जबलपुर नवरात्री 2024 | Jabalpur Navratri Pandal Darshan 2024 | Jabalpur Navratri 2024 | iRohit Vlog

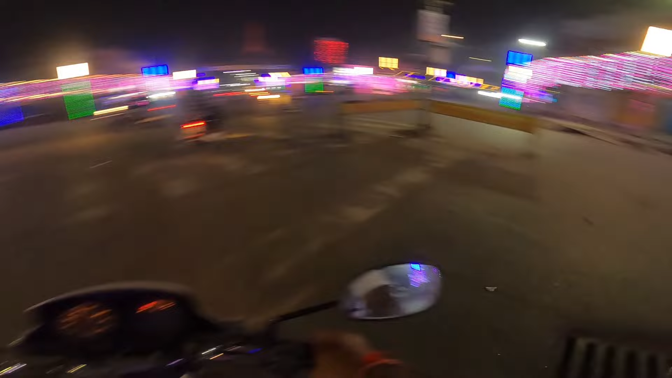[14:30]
अभी हम आ गये हैं गोहल पर चौक पर बल्देव बाग का मैंने पता किया तो वो रास्ता वो बच्चे लोग बो रहते हैं कि सुनाहाई और नुनाहाई से होके जाता है
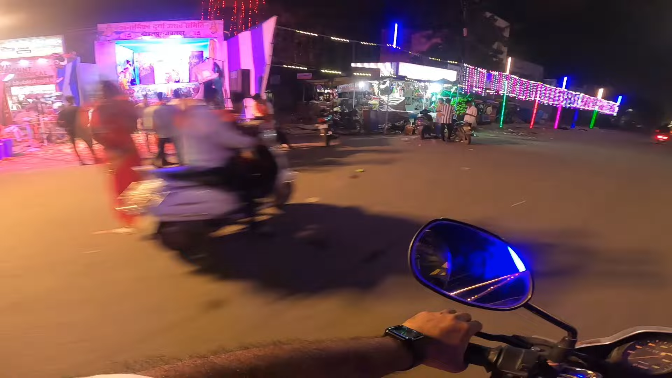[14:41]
तो लेकिन सुनाहाई और नुनाहाई वाला तो रास्ता ही ब्लोक है तो वहाँ से हम जाए नहीं सकते हैं तो अब बल्देव बाग की छुट्टी हो गई हमारे लिए अब हम आज का वीडियो यहीं पर समाप्त करेंगे थोड़ा सा मैं अधारताल में देखाओंगा आपको क
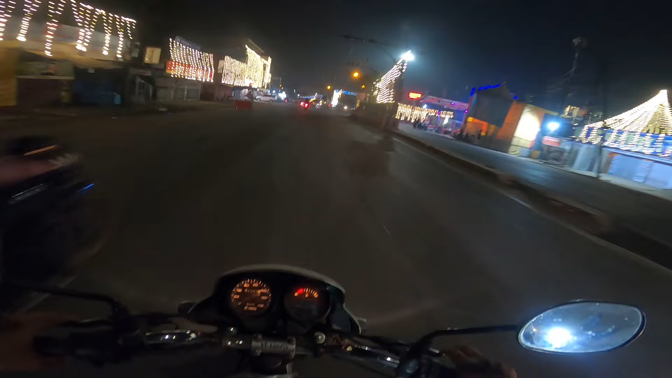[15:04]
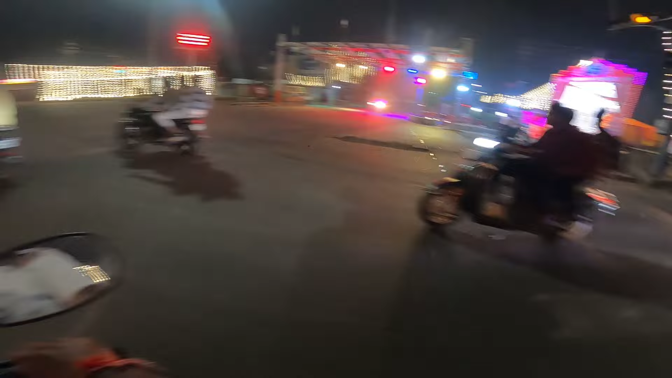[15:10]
इतनी तेज तेज गाने बज रहे हैं कि मैं क्या बता हूँ आपको सूची इतनी रात को भी बज रहे हैं वाई एक
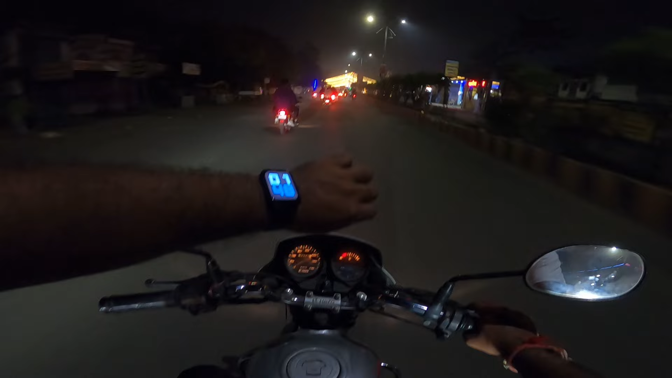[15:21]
बच के 48 मिनिट हो गया है और भीड रास्ते पे है मेरे को लग रहा था कि खाली हो जाएंगे रास्ते लेकिन ऐसा नहीं है पेट्रोल पंपे भी लाइन ल�
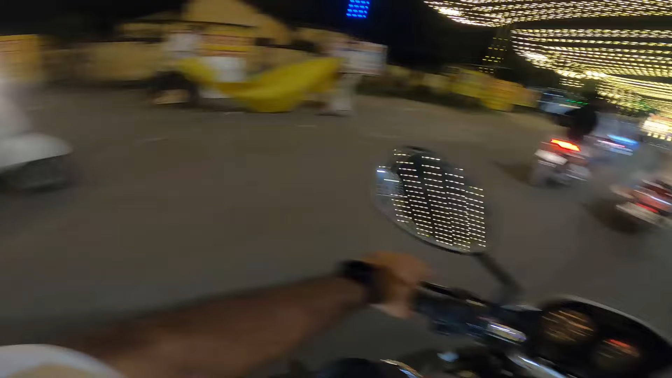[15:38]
अनुभाव तो हो रहा है थोड़ा सा शांती का अनुभाव है लेकिन
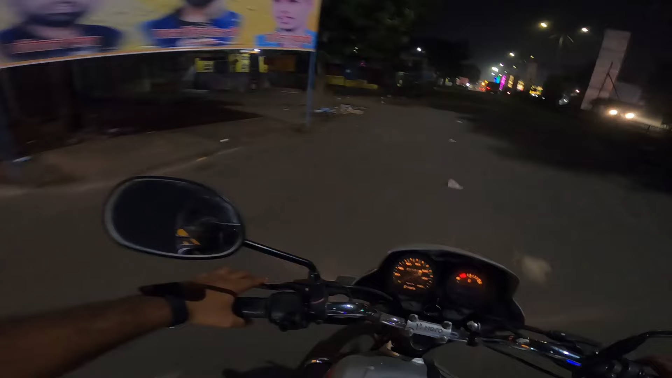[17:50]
मेरे राइट हैंड साइड में और एक अपना धालताल चौक पर भी दुर्गाजी रखी गई है और एक सबजी मंडी में भी महागाली जी रखी गई है यह देखिए आप इस तरफ
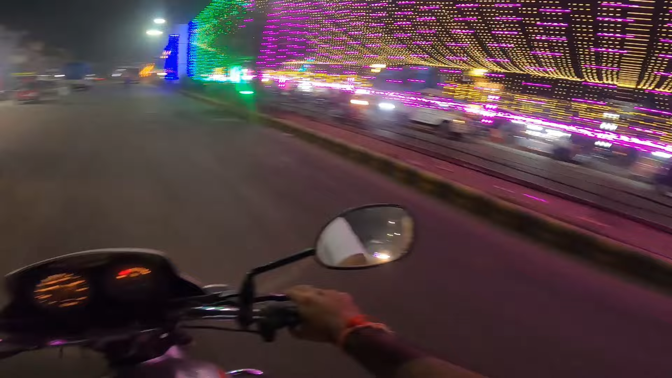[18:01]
कि बहुत खुब्सूरत प्रतिमा यह भी दुरुगा जी की कि रास्ते चल फिर रहे हैं अभी भी ऐसा नहीं है कि पूरा रास्ता एकदाम सुन सान हो गया है का अगे मैं यहाँ अपर बस रंगली सी का मंदीर तो आपको
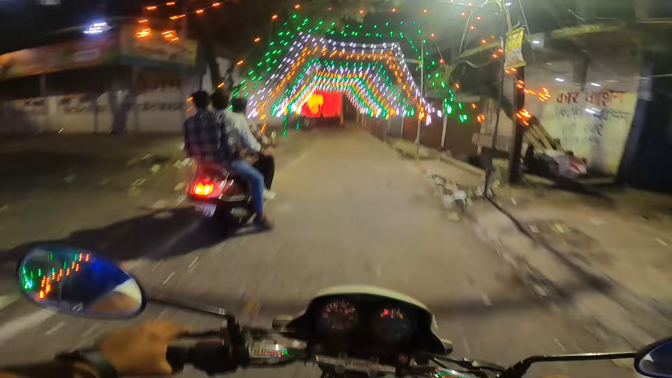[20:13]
अज़ जी बंडी के बाजू में जो मैं बोल रहा था ना आपको महा का लीजी है उनके भी दर्शन एक बार करादूं यह महा काली जी का रूप थोड़ा सा अलाग है